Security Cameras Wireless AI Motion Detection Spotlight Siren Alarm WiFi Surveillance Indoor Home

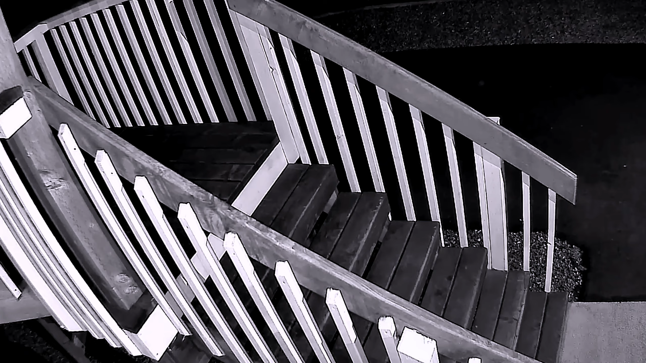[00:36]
Additionally, the night vision range of 33 feet combined with infrared light source type enables reliable monitoring even in low-light conditions.